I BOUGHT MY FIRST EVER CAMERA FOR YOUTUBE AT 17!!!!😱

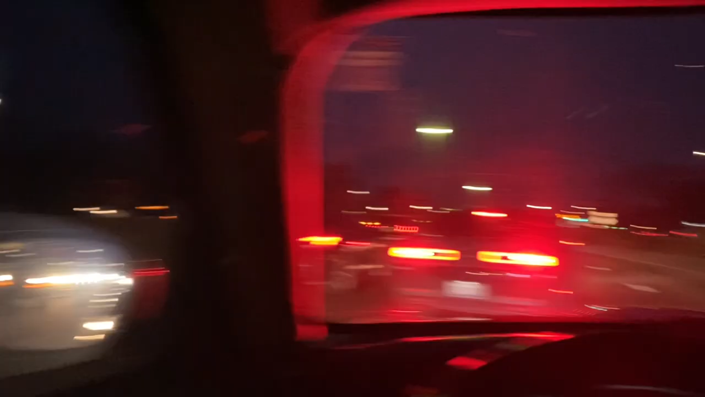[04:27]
I'm completely stopped on the freeway. That's how much traffic it is But I swear when I got my oil changed bro this car